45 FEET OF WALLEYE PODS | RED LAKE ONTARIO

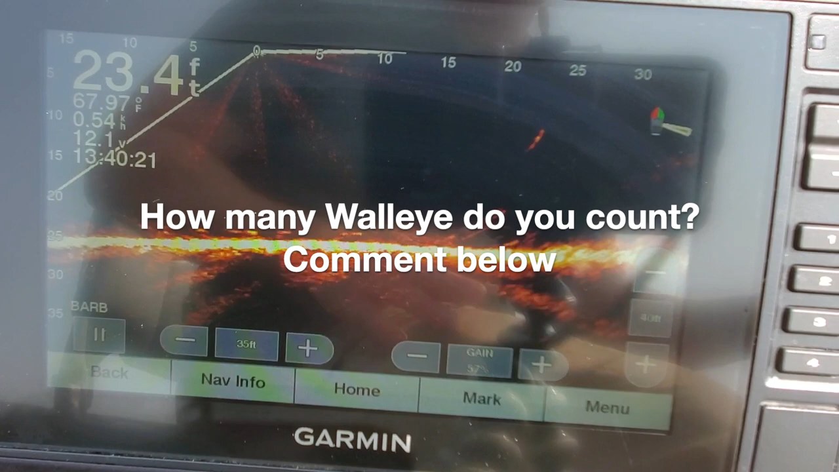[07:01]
On screen: depth 23.4 ft, water 67.97°F
Hopefully you guys can see that. So you'll be able to see my jig go down. There it is there. Going down. Instantly on it. Fish.
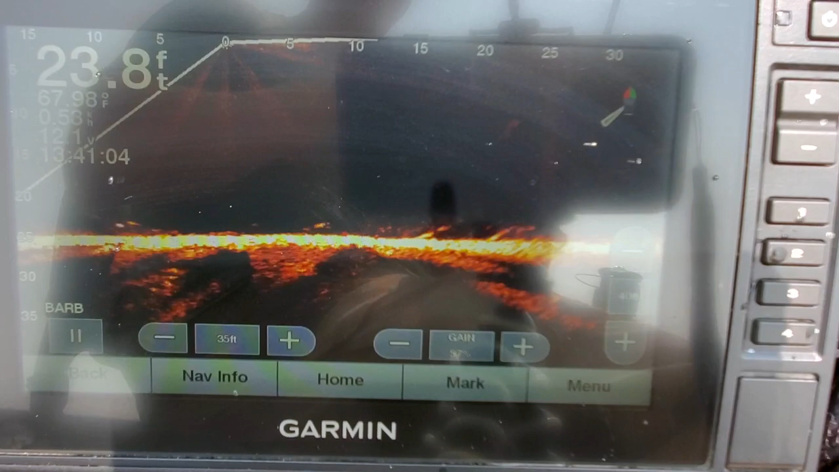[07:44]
On screen: depth 23.8 ft
Awesome. Just a dink. Just a little dink. Not even worth showing.
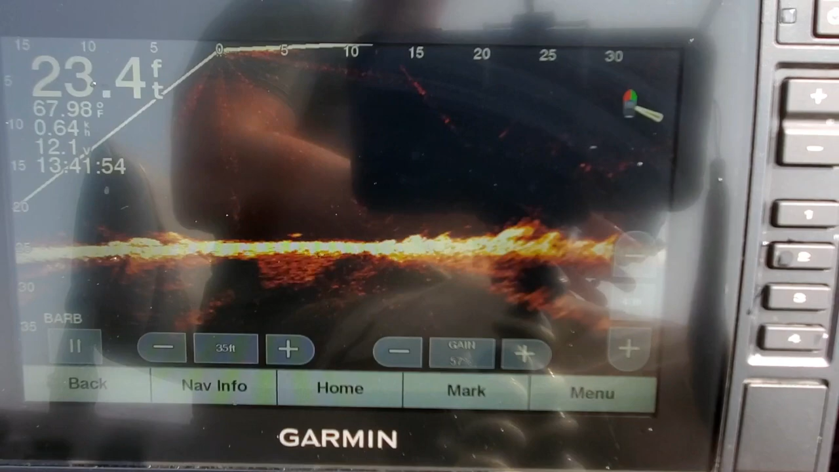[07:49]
On screen: depth 23.4 ft, water 67.98°F
There's my bait going down again.
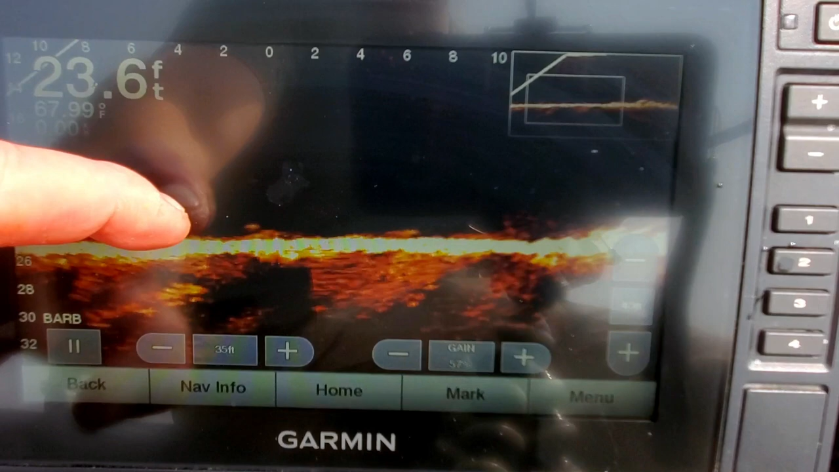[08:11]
On screen: depth 23.6 ft
Fish right below. So I'm going to lift all the way up. I'm going to drop it. You see them rush over. That's awesome. And you can learn so much from this live sonar. There's one on me right now.
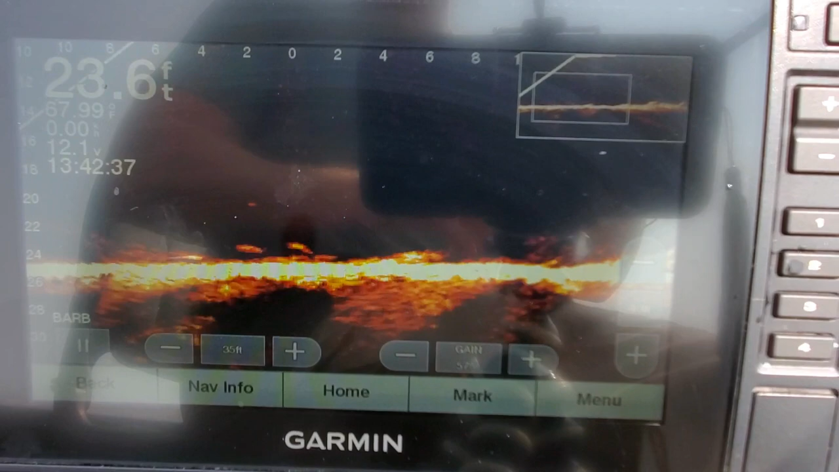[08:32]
On screen: depth 23.6 ft
Yeah. Small one. There it goes down again. Fish coming up to it. Oh he missed it. Yep. He's on it. He's on it. Oh he let go. Oh he just let go.
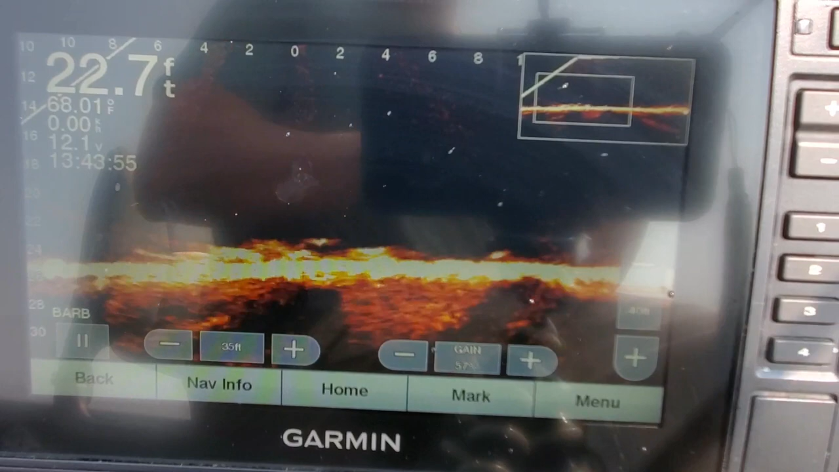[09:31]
On screen: depth 22.7 ft, water 68.01°F
I don't think you can see. Oh there's a fish. Dink. Oh no. Not bad. But good eater.